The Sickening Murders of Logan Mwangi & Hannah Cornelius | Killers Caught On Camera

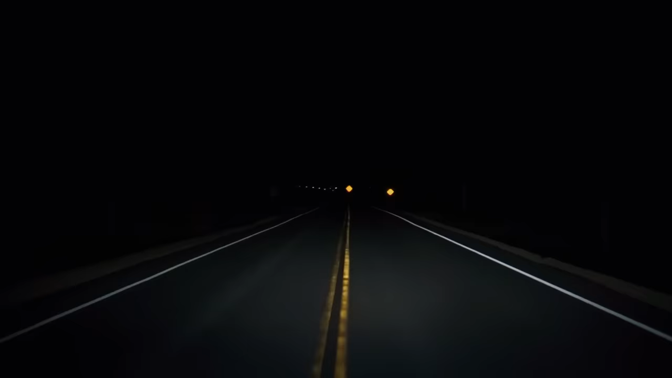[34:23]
kilometers outside of stellenbosch on sort of a rural back road running in between farmland it's quite a quiet place